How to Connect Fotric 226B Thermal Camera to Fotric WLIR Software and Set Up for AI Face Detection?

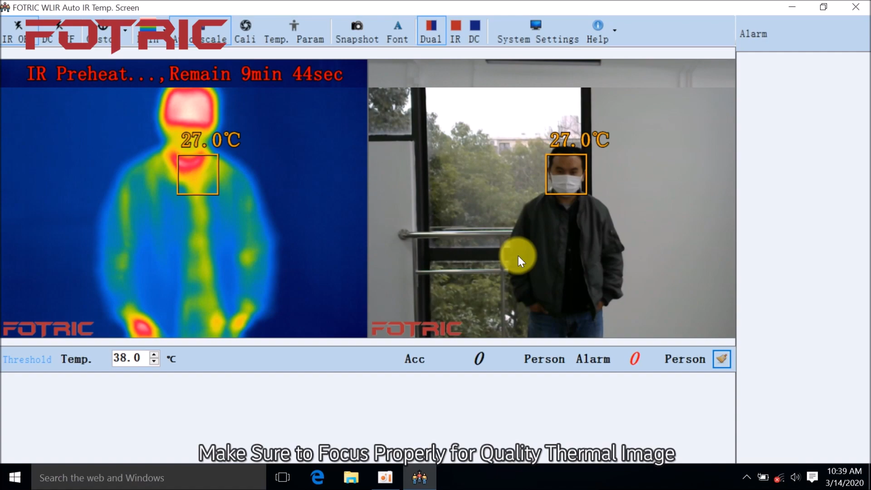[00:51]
On screen: spot 27.0°C
Make sure to focus properly for quality thermal image and accurate temperature measurement. Matching for thermal and visual imaging.
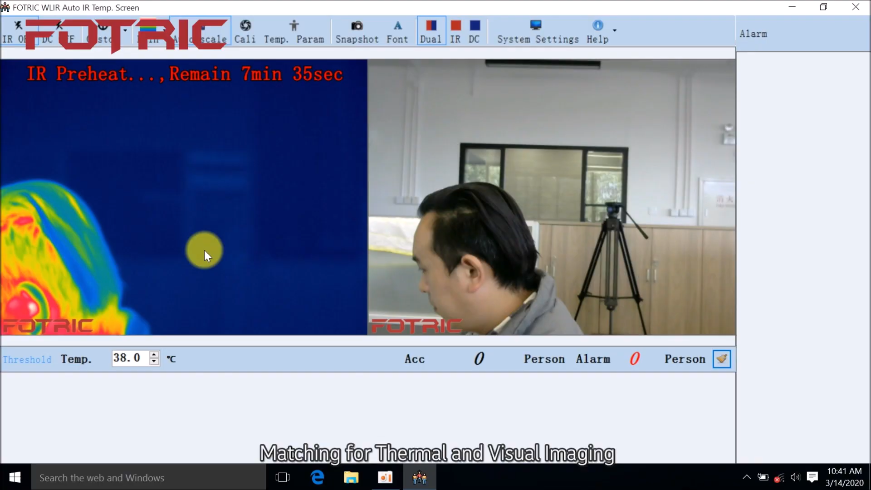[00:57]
Click Custom. Choose Custom.
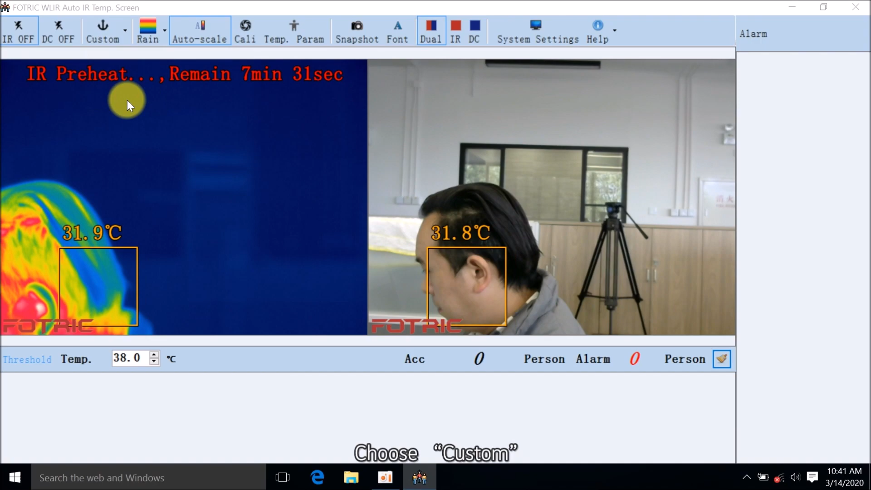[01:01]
Click YES. Move the red dot in the thermal image frame to a feature point. Move the green point in the thermal image frame to another feature point.
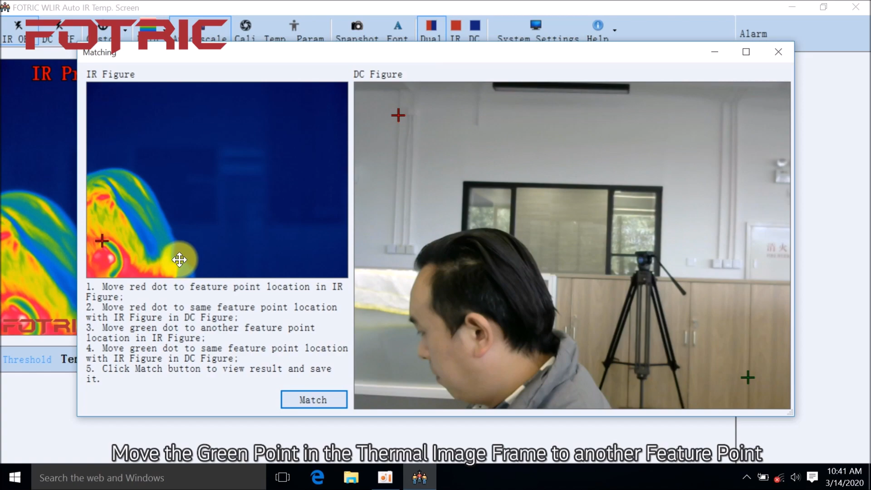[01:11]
Move the red dot in the visible light frame to the corresponding feature point. Move the green point in the visible light frame to another corresponding feature point.
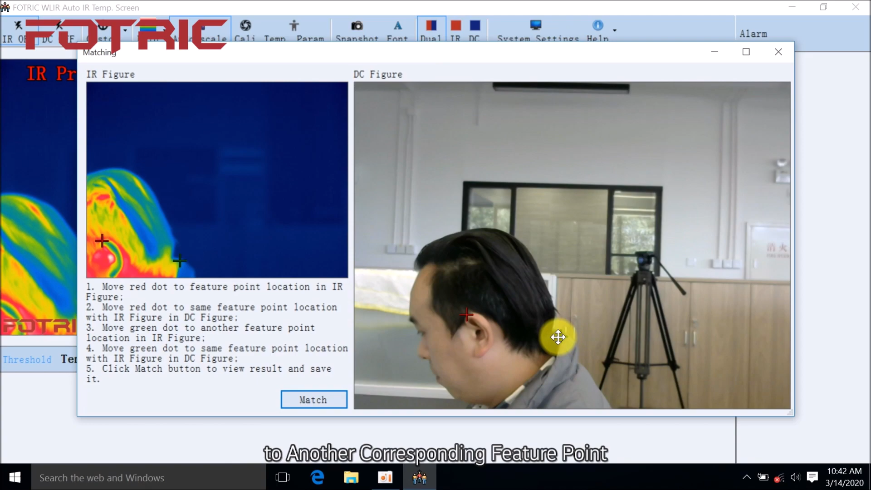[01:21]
Click Match.
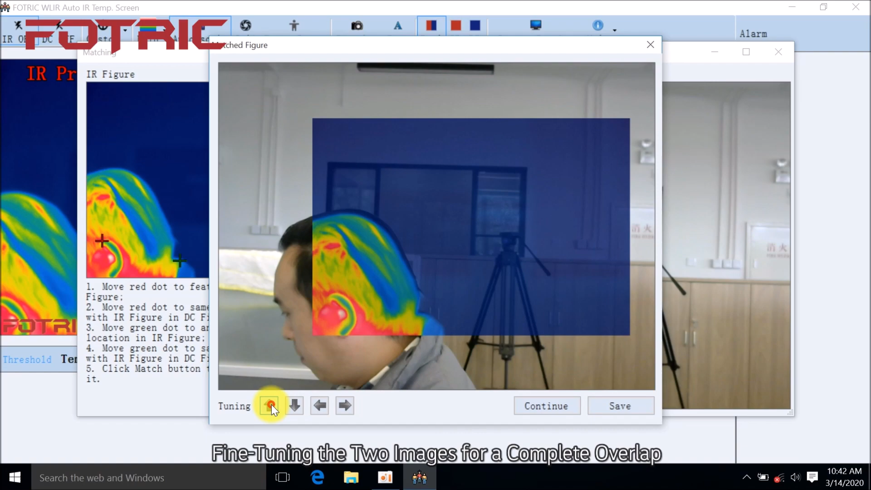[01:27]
Fine-tuning the two images for a complete overlap. Click Save.
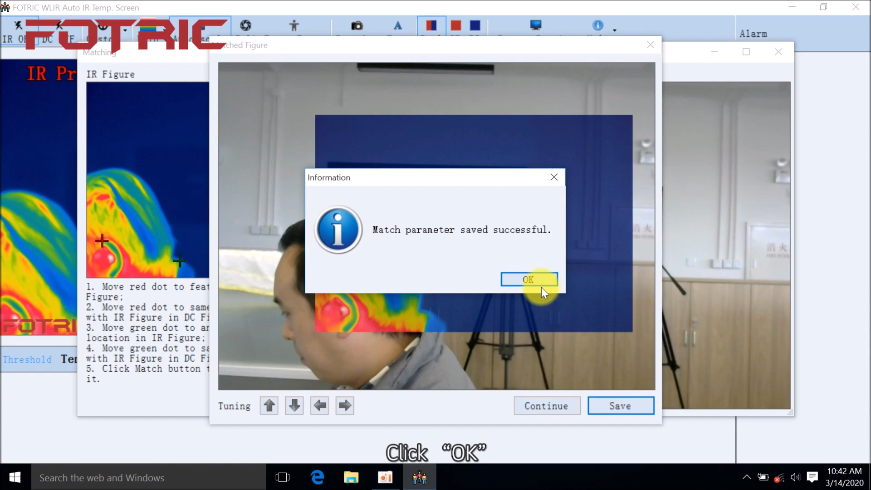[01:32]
Click OK. Match is finished. Alarm Configuration.
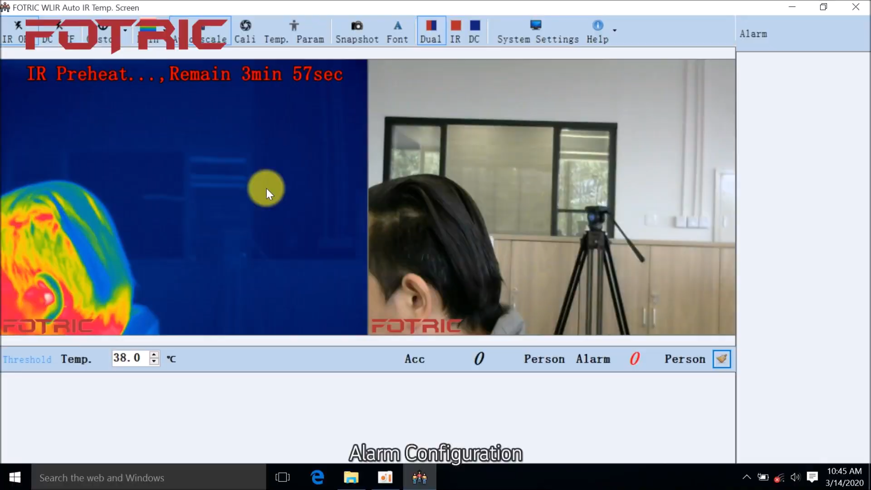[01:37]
Click System Settings. Select Alarm. Alarm can be enabled or disabled.
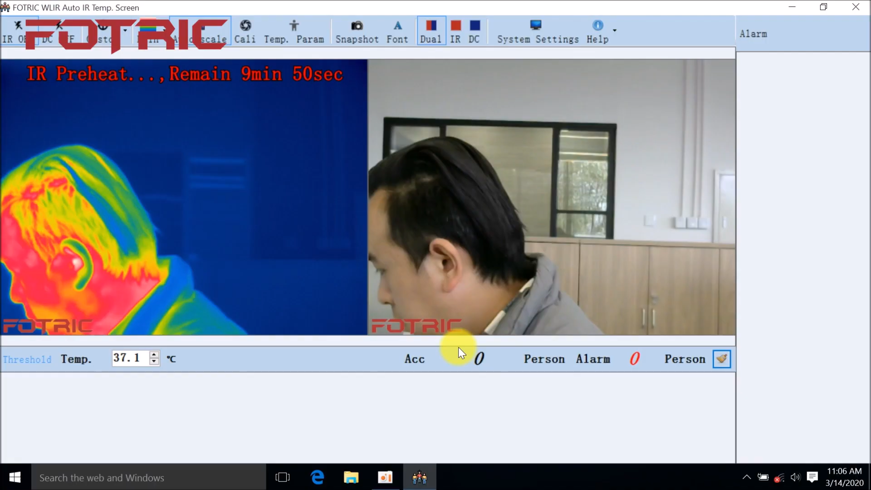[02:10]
Please wait patiently while the device is warming up.
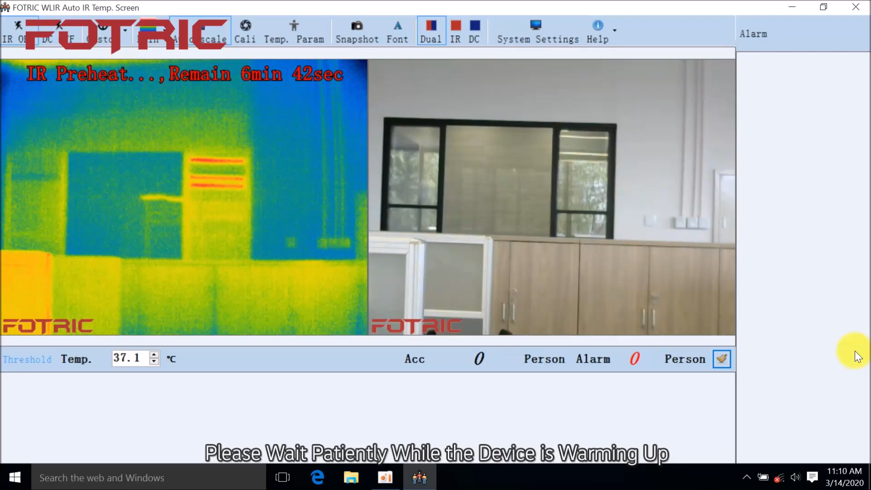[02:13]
Full preheating is important for accurate temperature measurement.
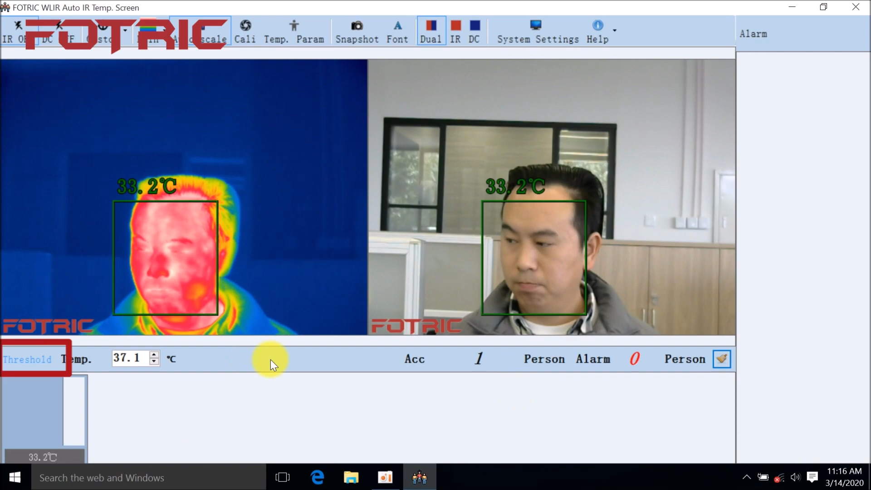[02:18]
On screen: spot 33.2°C
Warm-up completed. Under Threshold Measurement Mode. You can adjust the alarm temperature at any time.
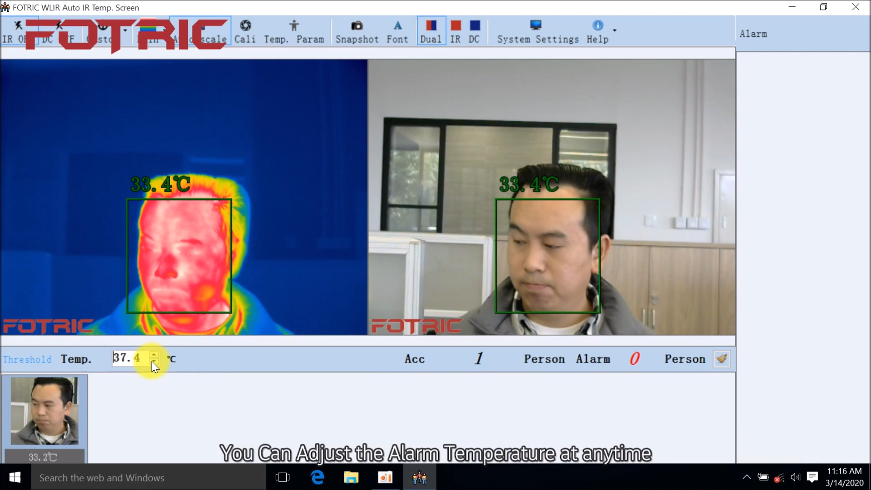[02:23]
On screen: spot 33.4°C
You can adjust temperature measurement parameters at any time.
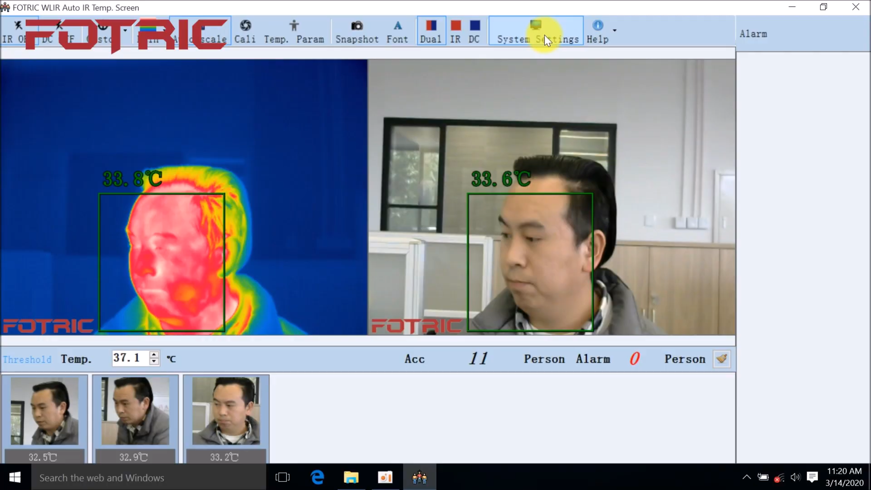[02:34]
Click System Settings. Click AI. Click Save. Click OK. Invite 10 individuals with normal temperature.
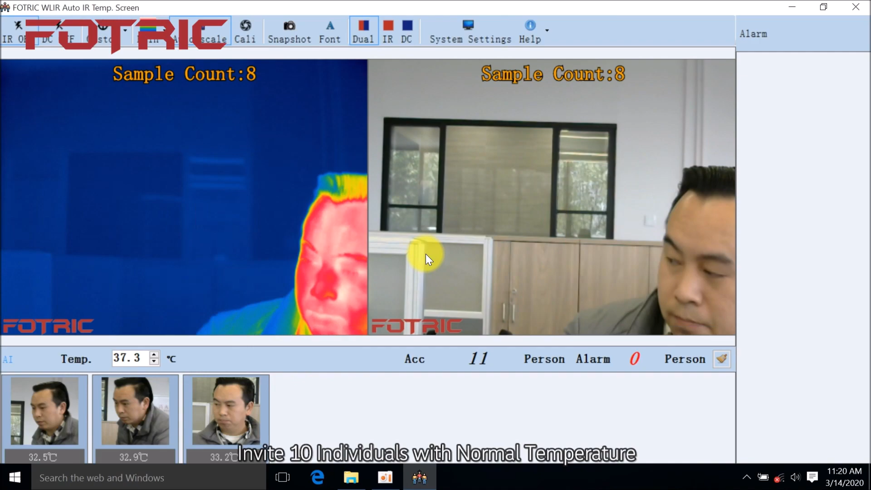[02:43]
Collecting samples in sequence.
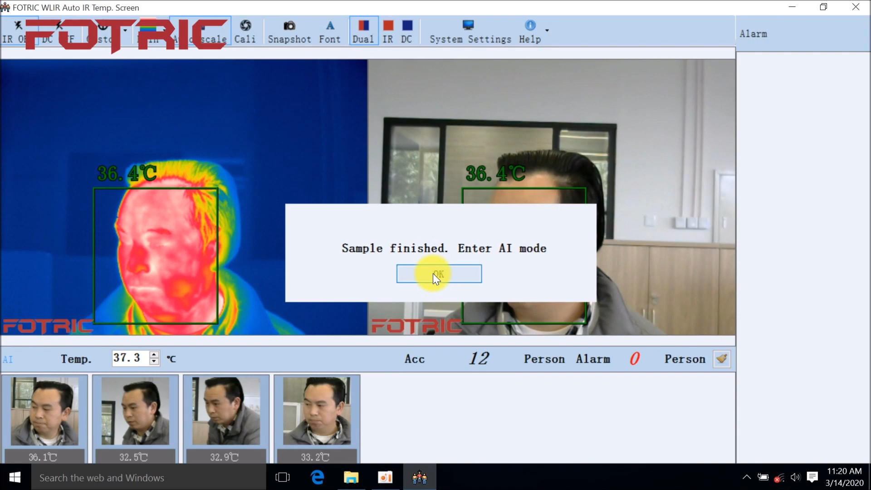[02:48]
On screen: spot 36.4°C
Click OK. Under the AI Alarm Measurement Mode.
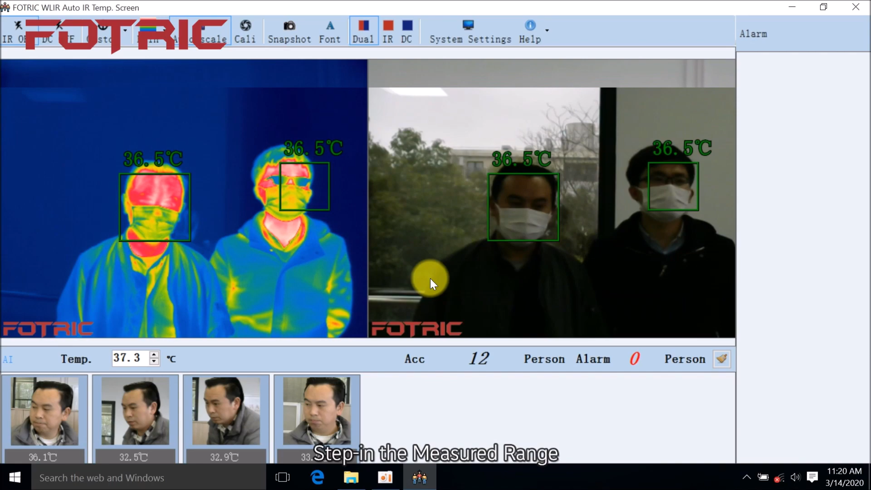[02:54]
Step in the measured range. Automatically recognize faces and measure temperature. You can set alarm temperature at any time. When abnormal temperature is detected, sound alarm is activated while snapshot automatically. He system will automatically statistic both the accumulated detected individuals and abnormal temperature individuals.